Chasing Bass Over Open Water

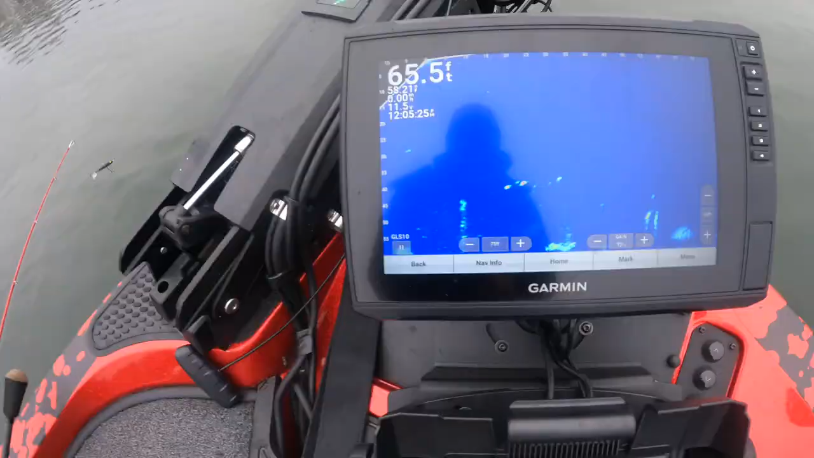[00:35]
On screen: depth 65.5 ft
Here are these rogue schools of fish that I'm finding. So you can see there's four or five of them.
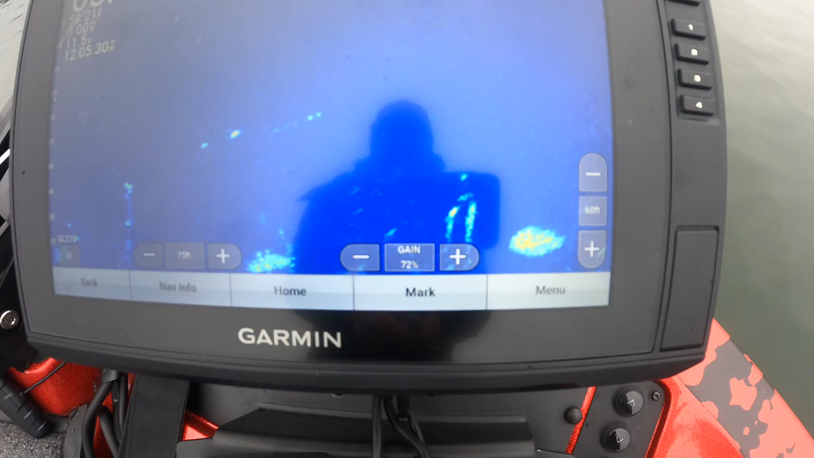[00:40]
We've got bait in the area, but these fish are just kind of staying up in the column right now. They're coming up and feeding.
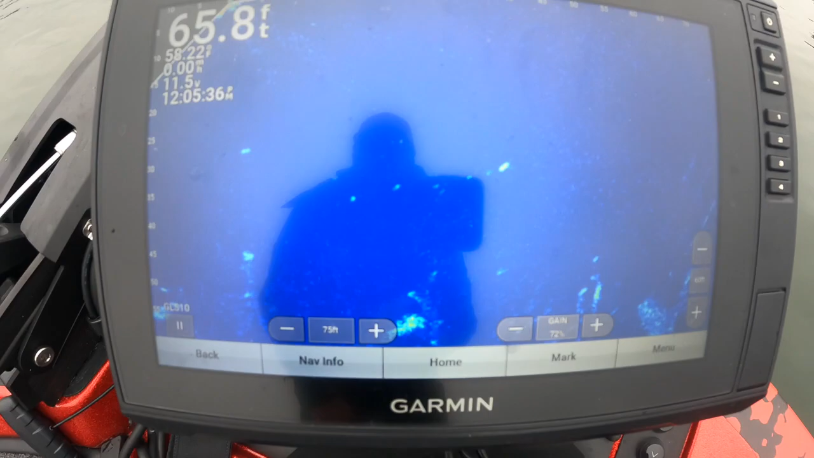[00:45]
On screen: depth 65.8 ft
As you can see right now, they're rising up. So we're gonna go ahead and get a lure in there and see if we can't catch one.
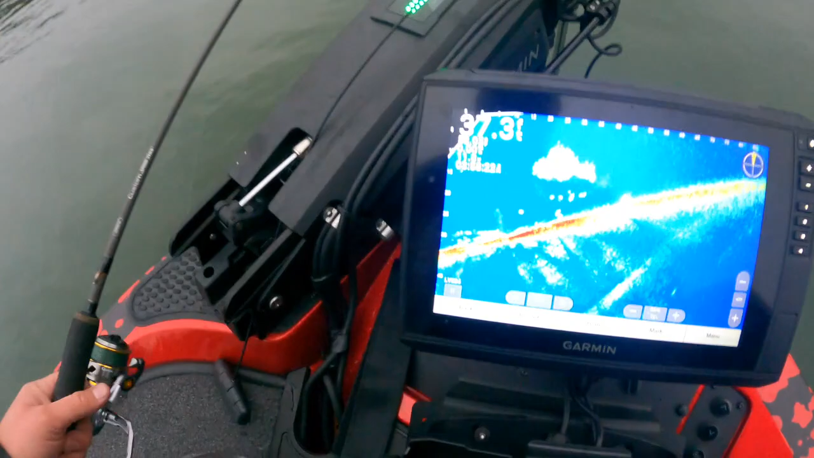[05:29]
As you can see right there, there's a shad ball,
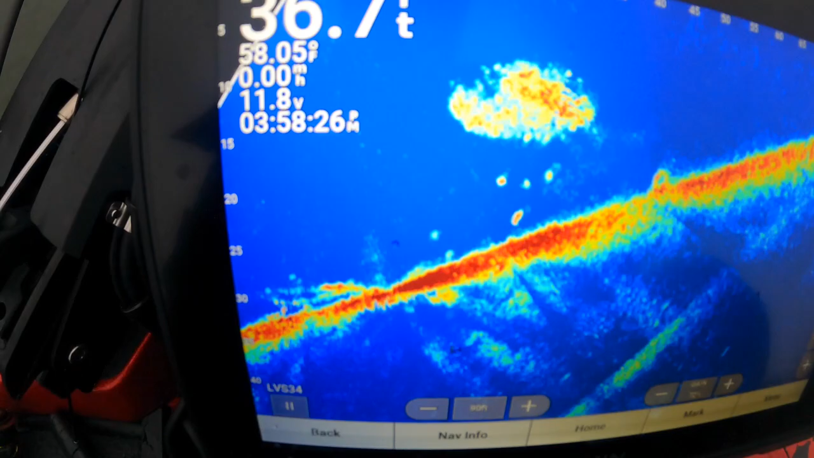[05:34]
On screen: speed 0.00 mph
and you got 7 to 10 fish underneath it, depending on what angle you can get that live scope at.
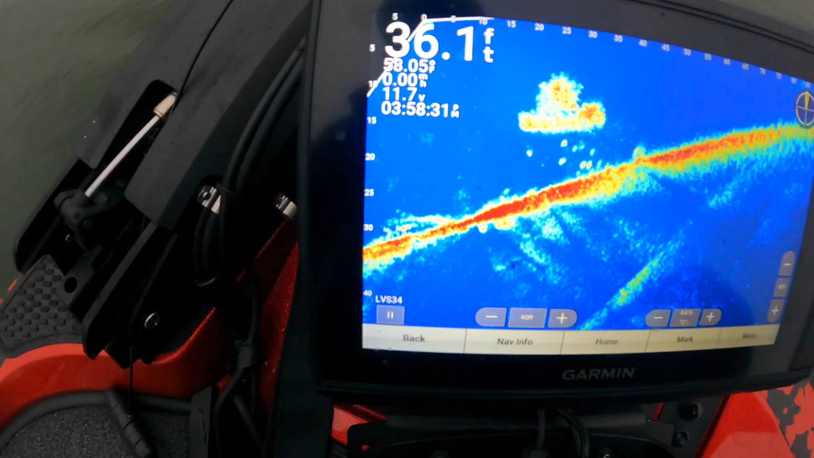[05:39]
On screen: depth 36.1 ft, water 58.05°F
But when you find this, you usually find yourself a few nice fish.